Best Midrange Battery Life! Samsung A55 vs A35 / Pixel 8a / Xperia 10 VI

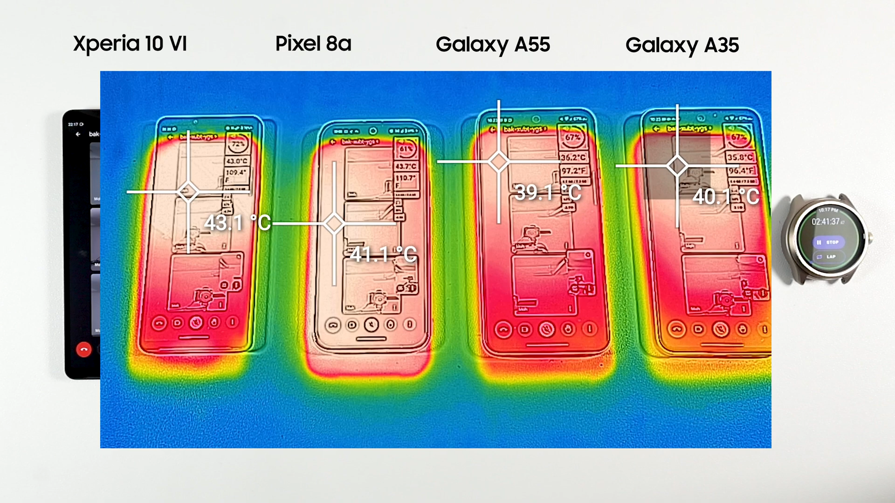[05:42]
And if we look at the surface temperature, the Pixel 8a is hot all over the place while Xperia 1 Mark 6 and others are only hot on top.
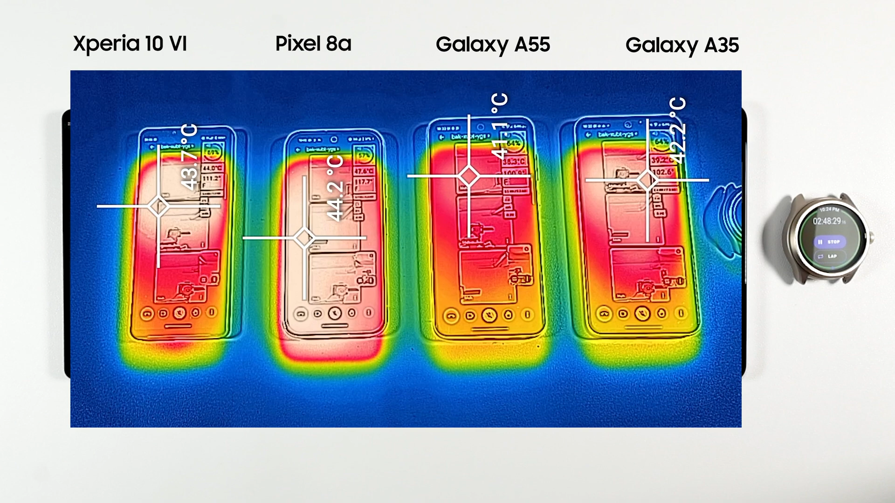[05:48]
Also Xperia's maximum body temperature is higher than Pixel 8a even though the battery temperature is lower. By the end of the test,